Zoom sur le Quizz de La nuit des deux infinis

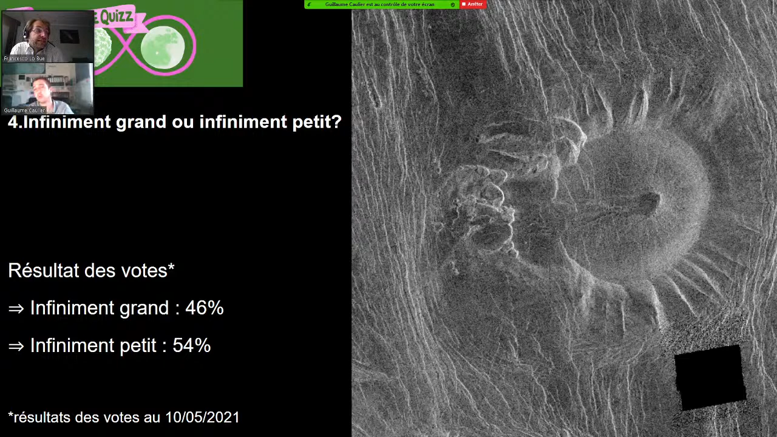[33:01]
mais on estime que sur Vénus, on aurait 500 000 volcans de plus d'un kilomètre de diamètre. 500 000 volcans, et dont certains seraient encore actifs, ce qui explique la présence massive de CO2 qui pousse à l'extrême l'effet de serre. Alors ce qui est dommage, tu vois, c'est que je pense que j'ai une autre image ici, voilà. Ça, c'est une image en fausse couleur de Vénus.
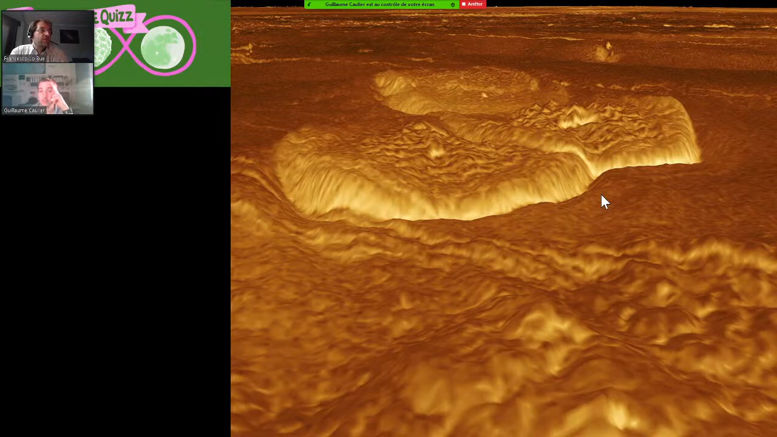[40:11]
Alors là, si vous avez une image reconstituée en 3D de ces drôles de crêpes. Alors. J'imagine un truc comme ça, à 25 km de haut en face de toi, là. Alors, bah, dans Le 25 km de diamètre, et la hauteur, diamètre. tu dois plutôt estimer à 750 mètres de haut. Enfin, c'est quand même pas mal, hein, donc c'est quand Ça même fait un bon un. pancake. Ouais, c'est ça. Alors, souvent, les images comme ça, reconstituées de Vénus, on a souvent cette couleur un peu orangée. Bon, évidemment, c'est purement conventionnel, parce que les images radar, ben, c'est comme des images au microscope électronique, la notion de couleur n'a pas de sens.
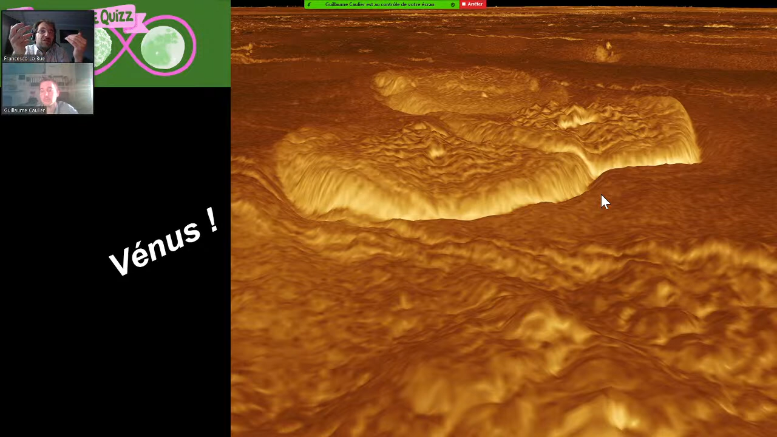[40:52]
Mais simplement, on se dit que vu que l'atmosphère est très ténue, ben la lumière qui arrive à filtrer, ben, c'est une lumière qui doit être un peu blafarde, un peu orangée. Bon, on le devinait sur les photos prises par les sondes russes au sol, on devinait. Donc c'est pour ça qu'on donne un peu cette teinte-là. Alors celle-ci, elle est magnifique.